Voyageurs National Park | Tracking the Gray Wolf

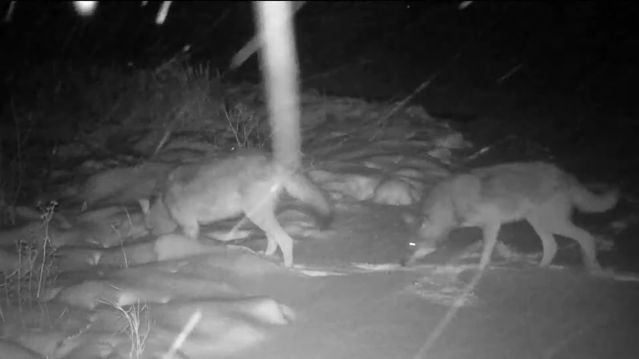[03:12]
...with other support from the Minnesota Environment and Natural Resources Trust Fund... ...Van Sloon Foundation and Bell Museum... ...captured this wolf footage. There's no doubt about it.